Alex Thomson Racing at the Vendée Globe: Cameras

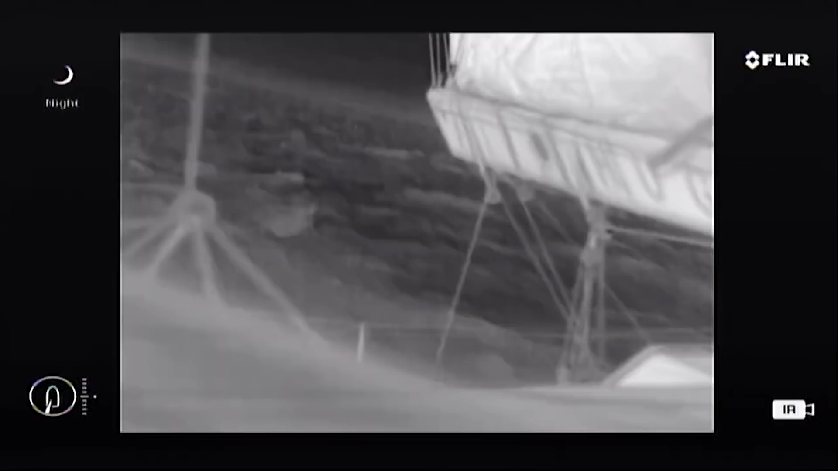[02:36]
So you're able to look off quite a ways into the distance, see if a ship is there, what direction it's going, get a bit more detail about it.